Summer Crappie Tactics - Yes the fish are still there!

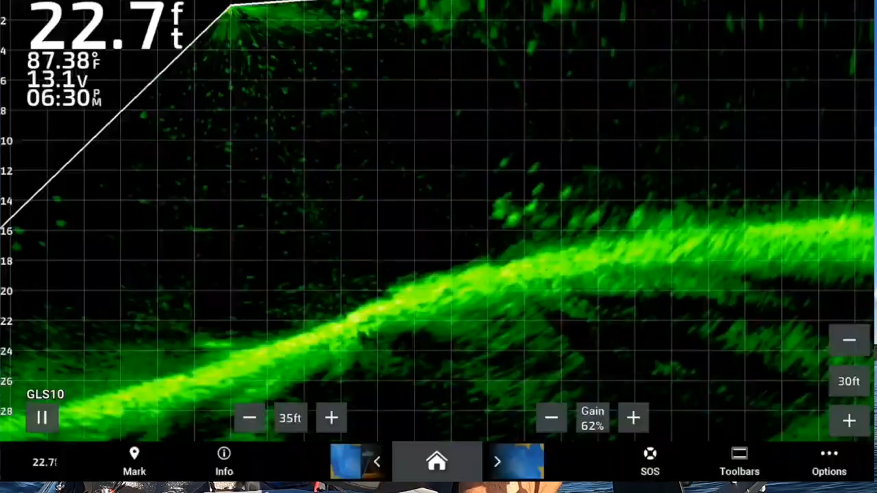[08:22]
On screen: depth 22.7 ft, water 87.38°F
there he is barely touched it again I know that I have a light hook set right there I did not plant the hook big time I just got fortunate and was able to keep him he's just an eater though but he's a good fish he a good fish so yeah Alabama want to learn about Tuscaloosa please reach out to me PM me let me know what you know
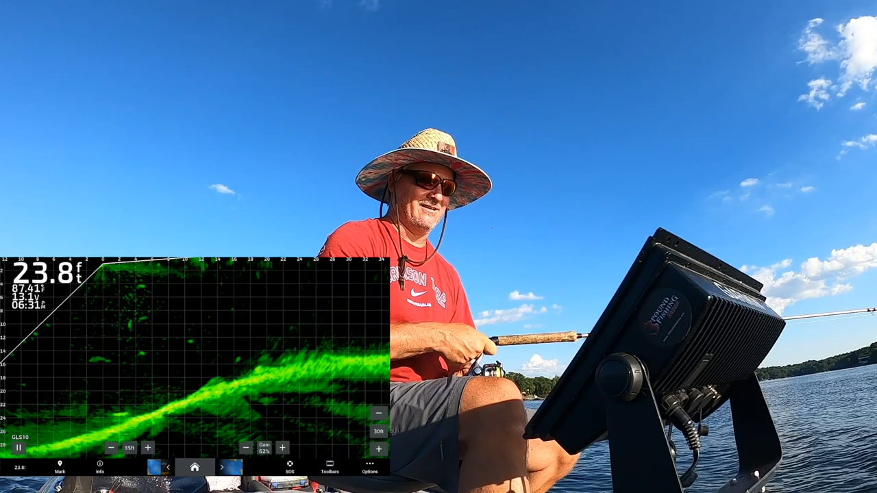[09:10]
On screen: depth 23.8 ft
not much structure at all literally pretty much on the ground and it just happens to be this this part of the lake is this type of uh are you kidding me that's where they sit you learn you learn through electronics aka live scope people are going to say it's cheating I get it I get it I don't agree with it it is it is the new world order and uh things
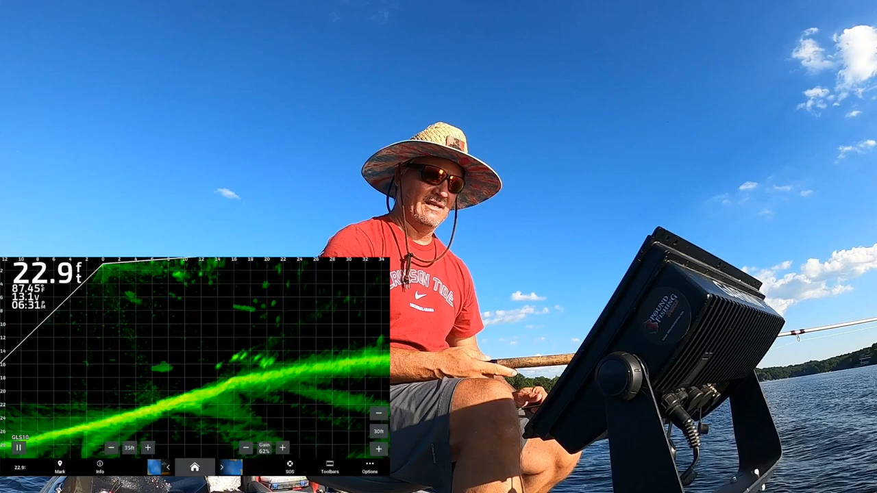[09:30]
On screen: depth 22.9 ft
were meant to change and yes I fished before live scope have those questions you couldn't catch a fish if you didn't have uh I'm sorry I fished way before live scope I was guiding before live scope